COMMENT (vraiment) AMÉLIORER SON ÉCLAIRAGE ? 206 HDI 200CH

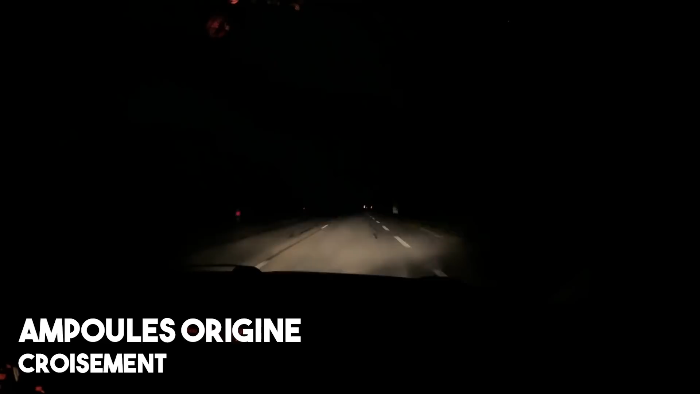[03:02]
On voit les panneaux. On n'y voit pas extrêmement loin, j'avoue. Je ne sais pas ce que tu en penses, Maël, mais je trouve qu'on n'y voit pas extrêmement loin. Et si je mets les pleins phares, ça fait ça. Là, c'est vrai qu'on y voit un peu mieux. Je ne sais pas si à la caméra, on y voit mieux. Nous, on y voit mieux, mais à la caméra, c'est pas flaccant. Du coup, voilà pour le faisceau d'origine avec les ampoules d'origine. On est dans le HDI 200.
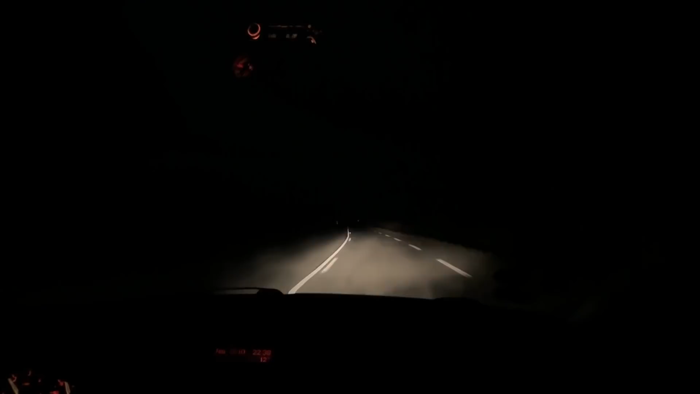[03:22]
Elle commence à chauffer un petit peu. Du coup, voilà pour les pleins phares et voilà pour les feux de croisement. J'avoue, on n'y voit que tout à l'heure. Alors, soit mes phares sont extrêmement mal réglés, soit vraiment les ampoules ne sont pas folles.
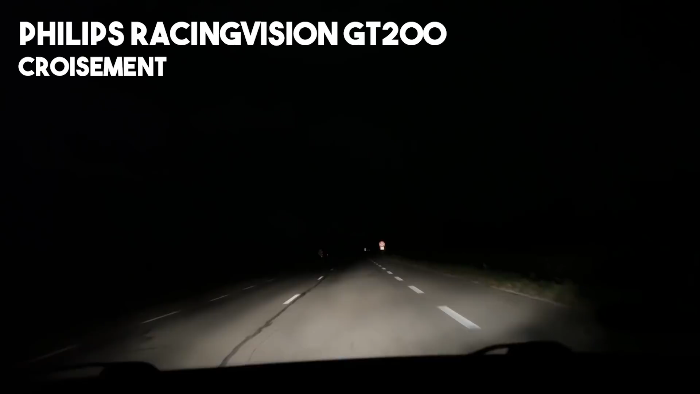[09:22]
Et puis, je pense que la différence va se faire surtout au plein phare. Mais bon, là, il est déjà en phase, donc je ne vais pas le faire tout de suite. Attention, elle est plein phare. Ah ouais, c'est mieux quand même. C'est mieux, bah non, en réel, oui. En réel, c'est vachement mieux. À la caméra, je ne sais pas comment ça rend. Mais là, franchement, en réel, c'est vachement mieux. On y va vachement plus loin. Là, on voit déjà qu'il y a un virage à gauche, là-bas.
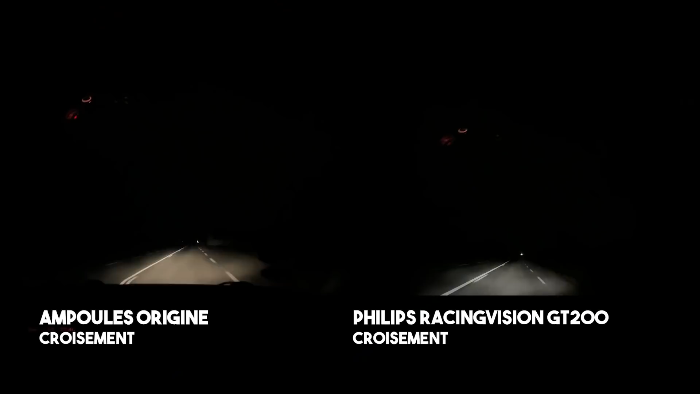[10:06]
Ce montage-là nous permet de nous rendre compte vraiment des différences qu'on peut observer entre les deux modèles d'ampoule. En origine, on est beaucoup plus jaune qu'en Philips, et surtout en Philips, j'ai l'impression qu'on y voit beaucoup, beaucoup plus loin.
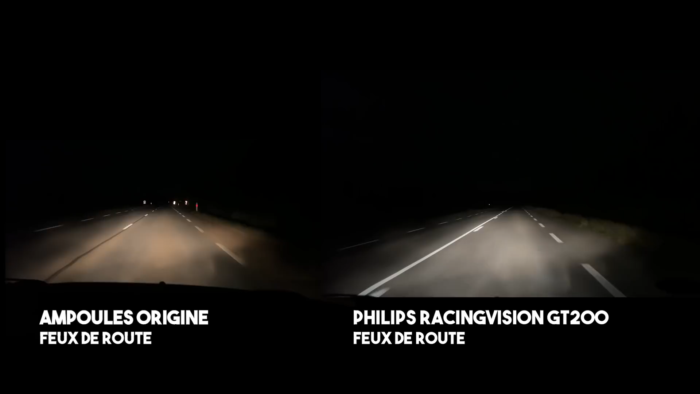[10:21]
Moi, je trouve qu'il y a quand même une réelle amélioration entre le avant et le après. Au moins, on sait que Philips, c'est une marque premium, donc au moins, on sait ce qu'on achète. On sait que c'est de la qualité.